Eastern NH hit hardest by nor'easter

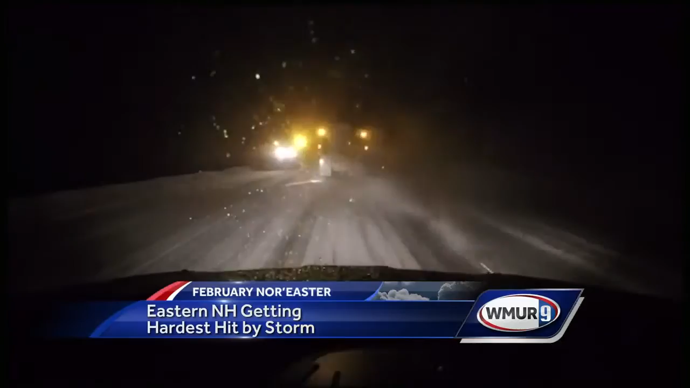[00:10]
Yeah we got here at around 8 o'clock tonight and the snow was coming down just about as it is right now
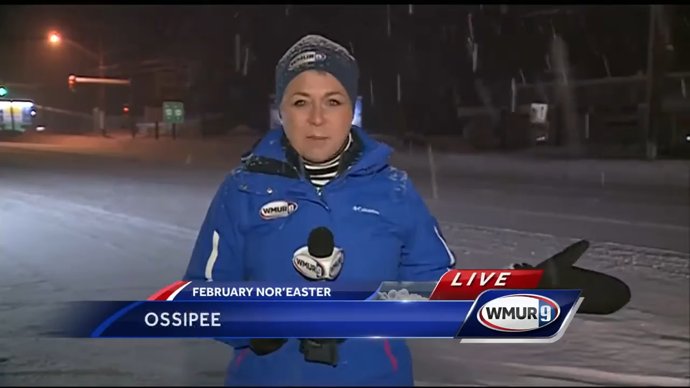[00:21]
so it's been the last three hours of a really steady snowfall. Now it took us quite a while to get here from Manchester. It was the snow on the road slowing the speeds.
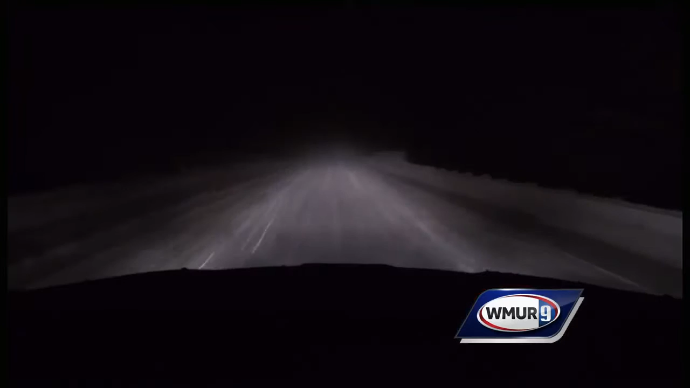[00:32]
Heading north on snow covered Route 16 from Dover to Ossipee tonight we found there were not a lot of people on the roads but when we did see some it was like they were traveling in packs to keep safe.
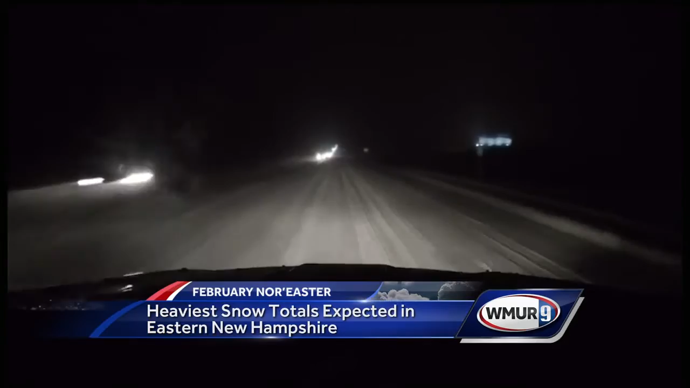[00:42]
Conditions out here tonight are snowy cold and windy making the drive a slow one.